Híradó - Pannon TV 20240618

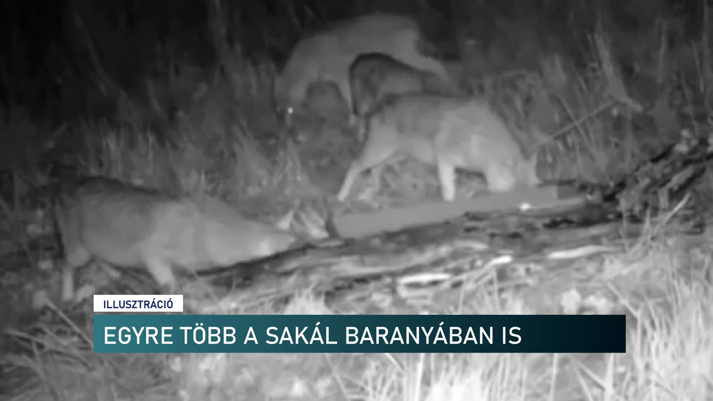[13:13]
de ma már Bács-Kiskun megye északi részén és a budai hegyekben is lehet velük találkozni.